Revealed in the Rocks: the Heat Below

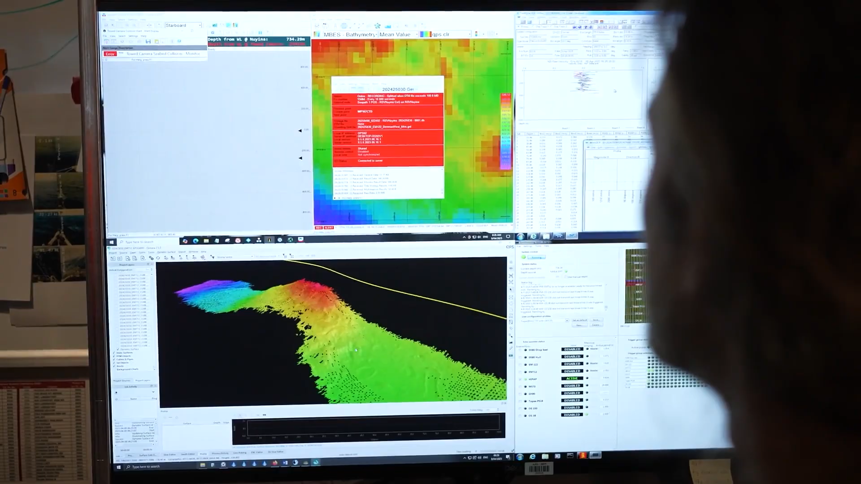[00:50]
and plateaus and shapes and extinct volcanoes under there.
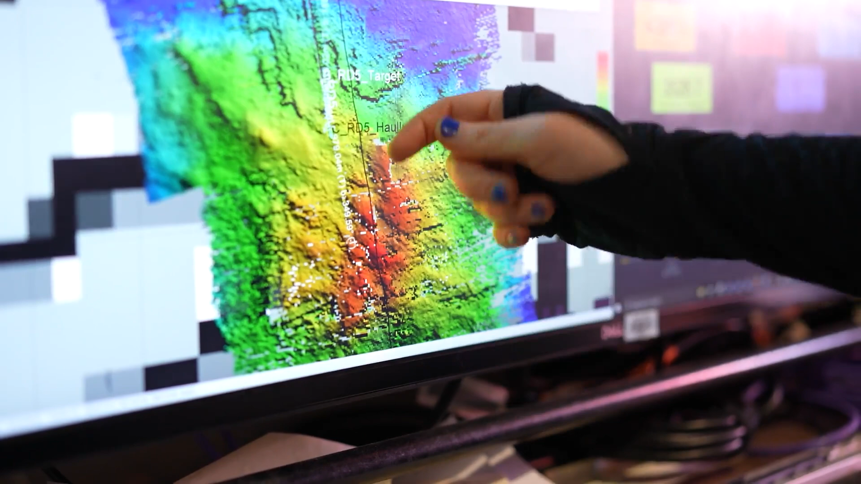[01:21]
all the way up a slope and then it's hauled onto the deck. So we're trying to capture the rocks that are down there. We spend a lot of time looking at the acoustic data that comes in from the ship,
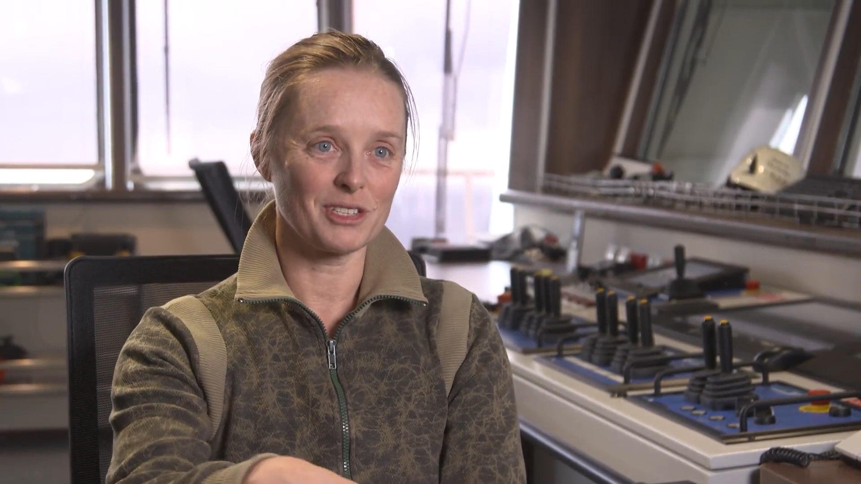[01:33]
so the ship's always mapping the seafloor in a lot of detail and
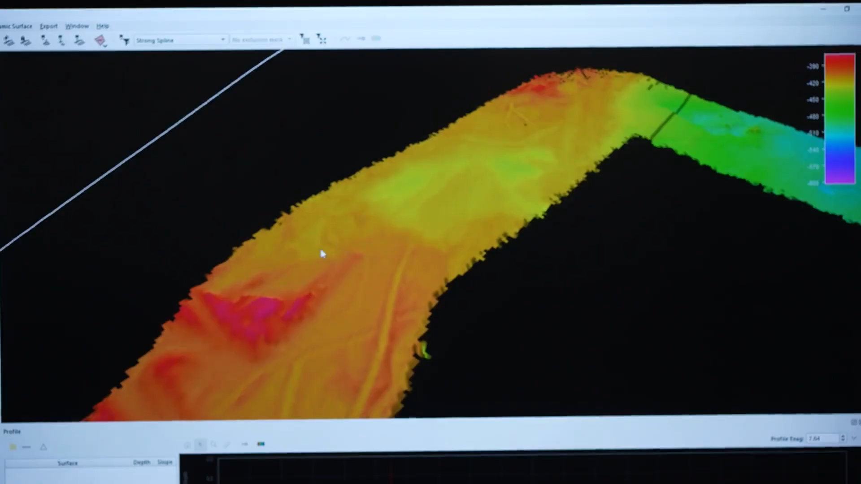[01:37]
it's also getting what's below the seafloor in
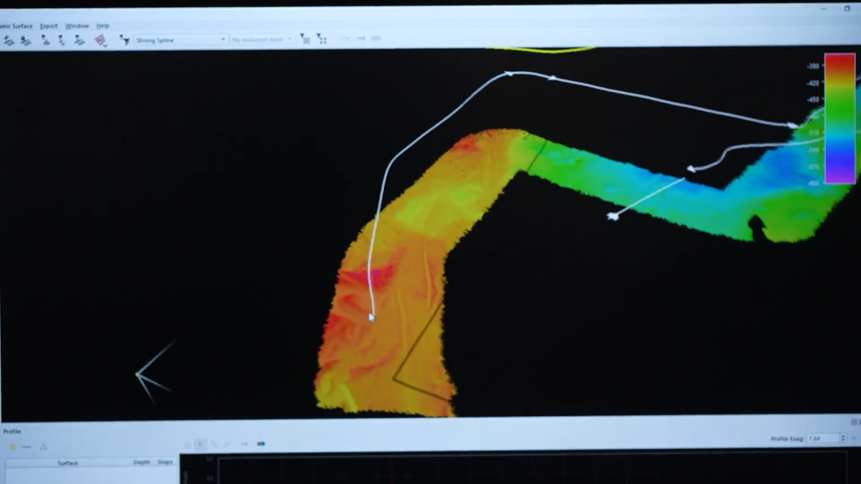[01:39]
detail as well
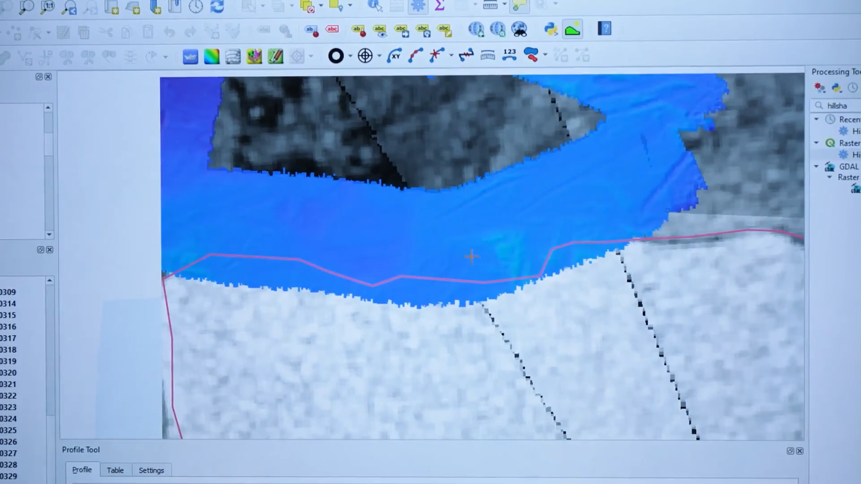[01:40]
and so before we take a rock dredge we spend a lot of time looking at all that data and we very very carefully pick the spot that we want.
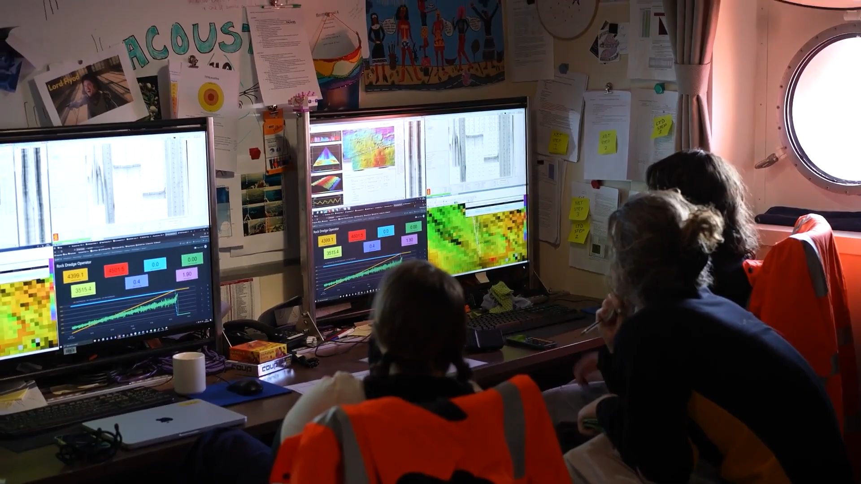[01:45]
So we often want slightly deeper spots that are a bit steeper,
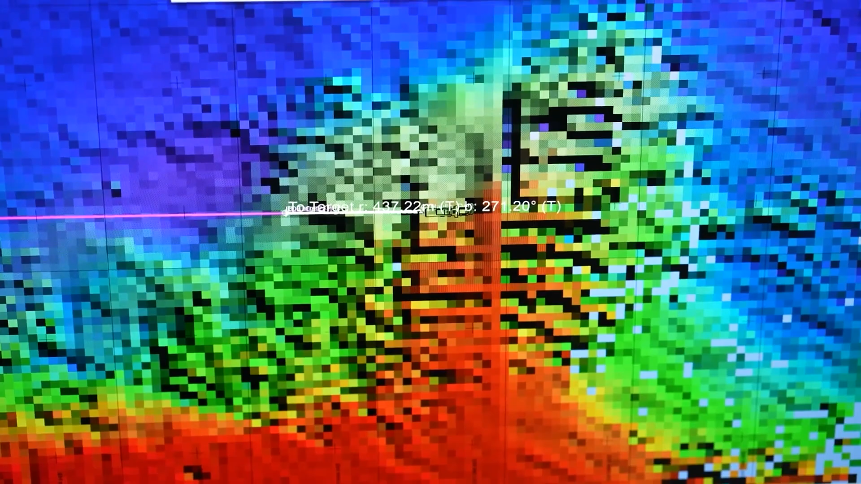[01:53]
we don't want to hit a whole bunch of biology at all so we're trying to avoid that and we're also trying to get the rocks that are underneath any sort of biology or sediment so we're looking for sort of a bare rock